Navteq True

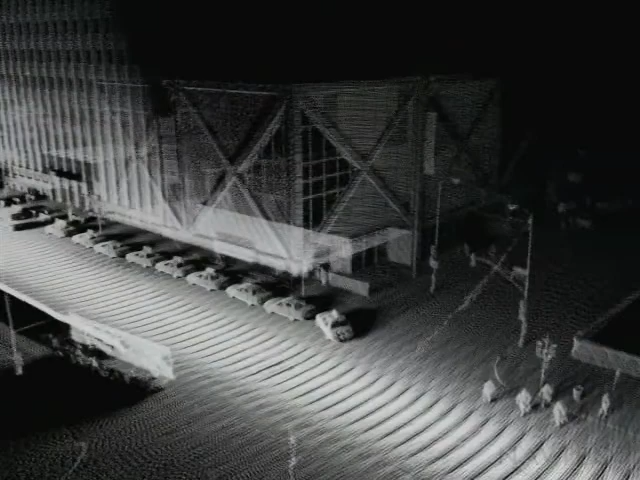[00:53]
Here is an example of the advantages of a ground collection technology system.
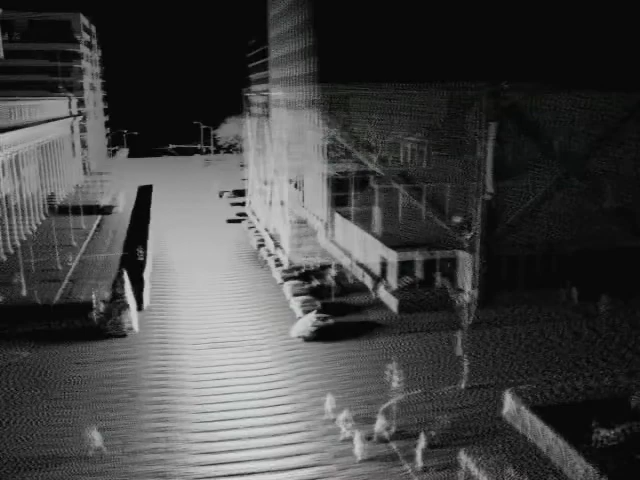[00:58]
This data would be impossible to collect from an aerial survey due to overhanging structures.
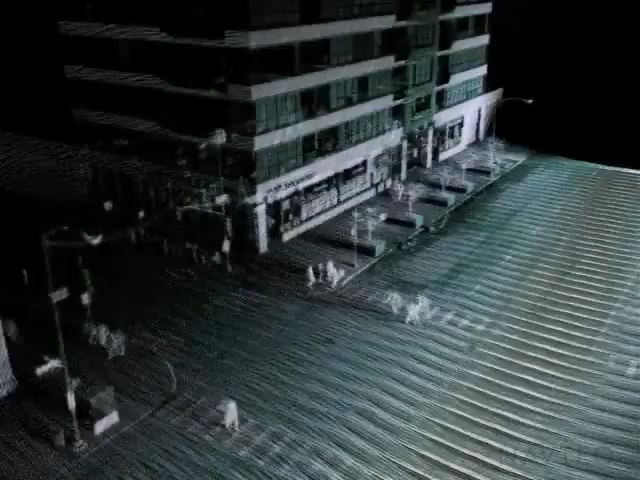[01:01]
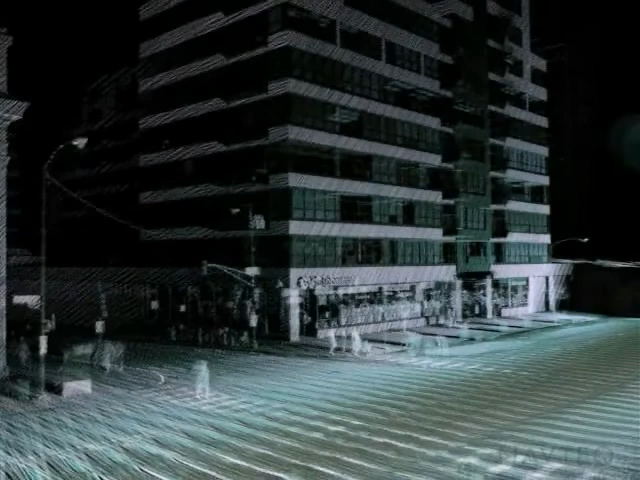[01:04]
This is another example of the high-density 3D point collection system. Keep in mind what you are seeing here is all 3D data points.
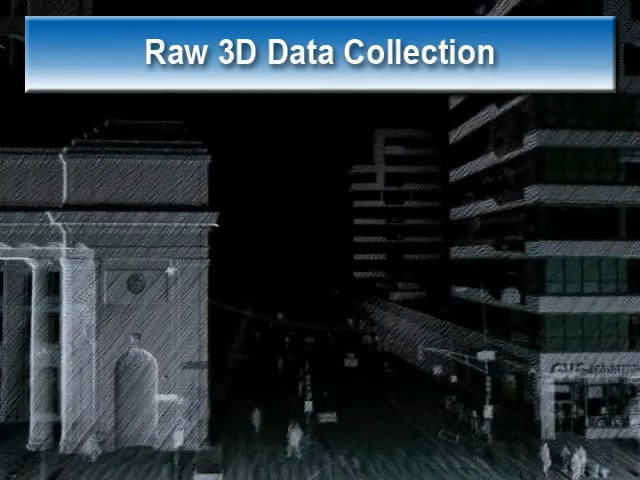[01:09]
No surfaces or processing has been performed. This is just raw data as it was collected.
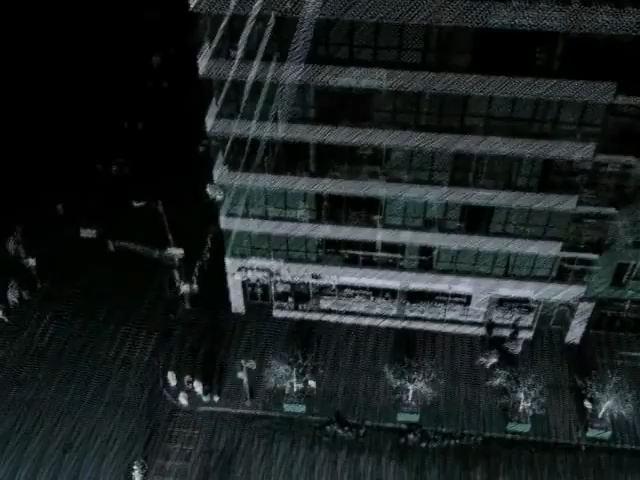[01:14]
As you can see, you have all the storefronts, light posts, trees.
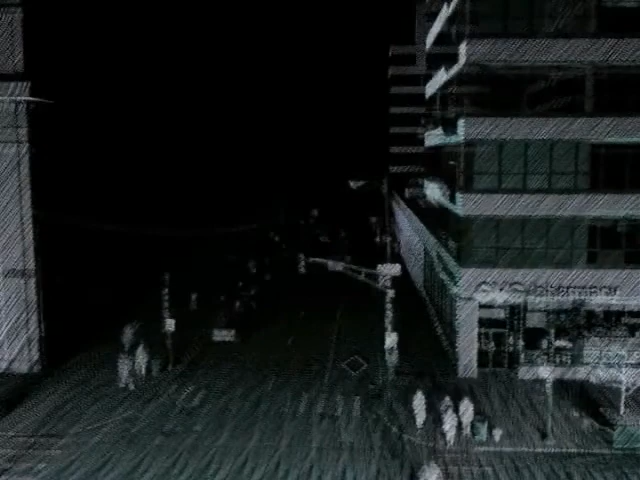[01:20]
You can see all the details on the facades. This is Union Station in Chicago.
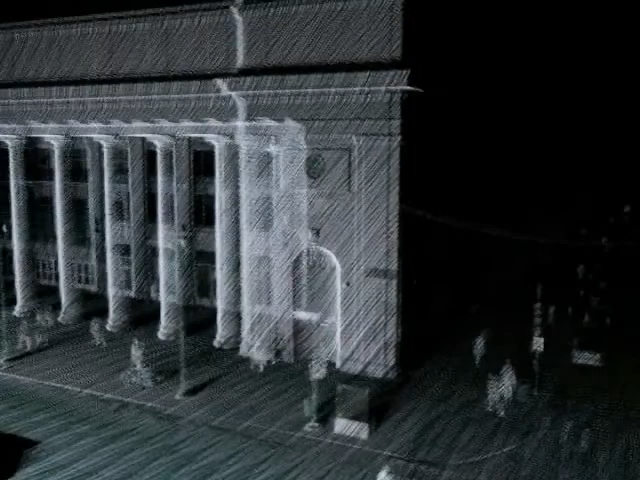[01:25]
Keep in mind this is all 3D data sets, not just 2D facades.
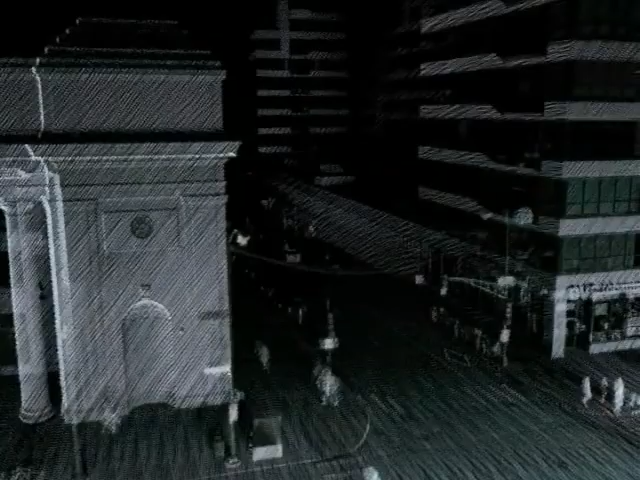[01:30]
It's all 3D depth so we can go behind objects.
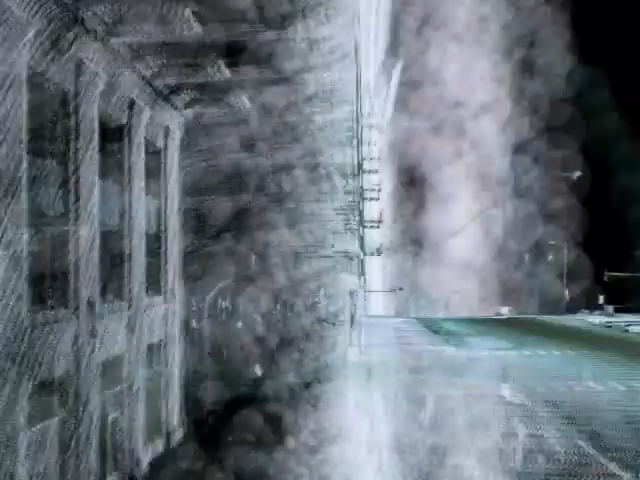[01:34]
We are going to pick a couple of data points to make some quick measurements. We'd like to find out how high the columns are at Chicago's Union Station.
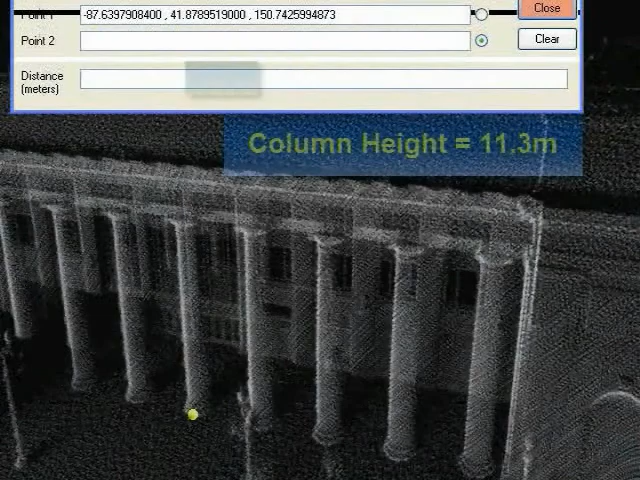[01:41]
We find out that they are 11.3 meters high.
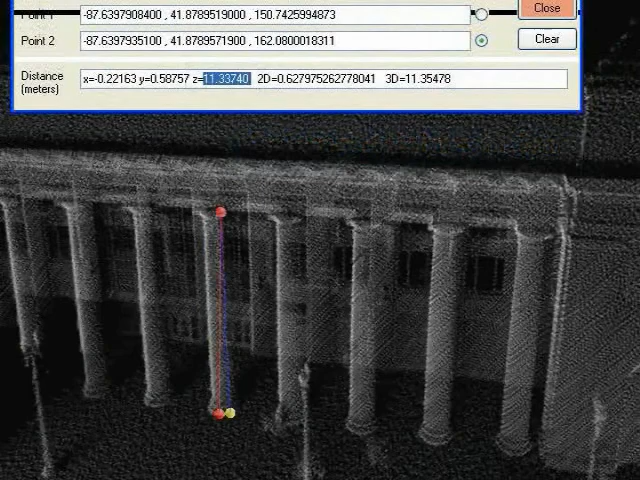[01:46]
In addition, every point is geolocated, so any point we pick we can find its latitude, longitude, and height above the ellipsoid.
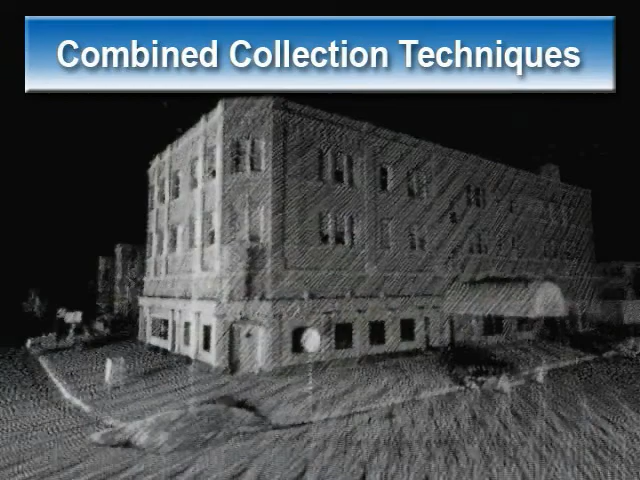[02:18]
And now, instead of just having intensity per point, we can overlay the two and compute an RGB value for every LiDAR point.
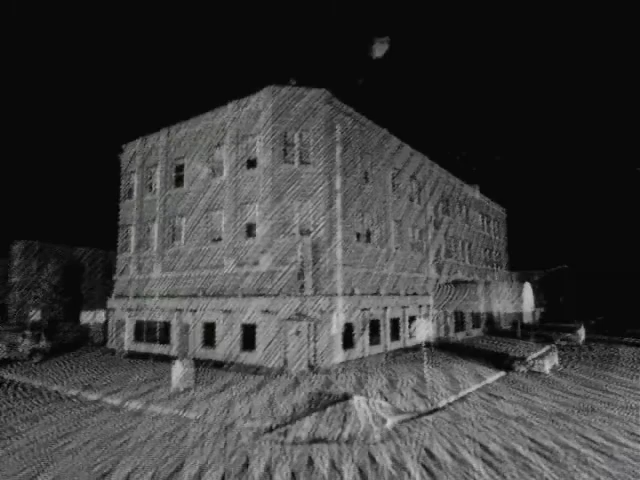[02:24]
So here is a color point cloud generated from both
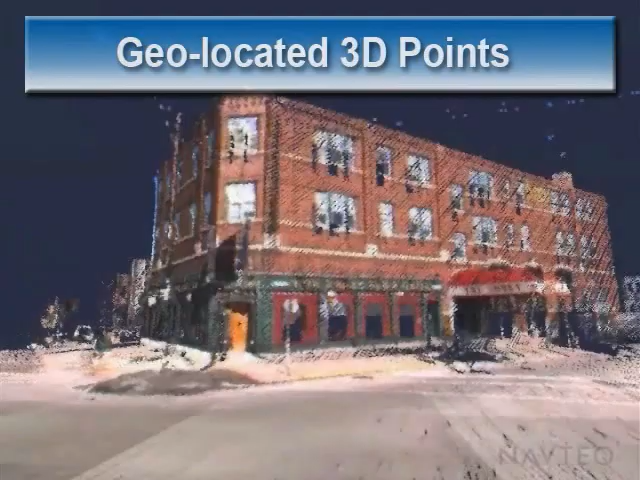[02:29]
the 360 video and the 360 LiDAR collection. ...